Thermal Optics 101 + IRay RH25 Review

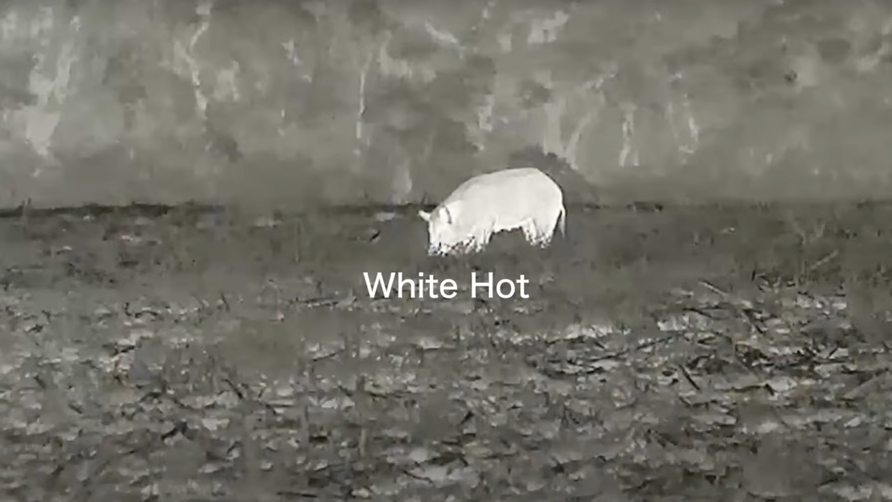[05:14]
main color temperatures white hot black hot red hot and color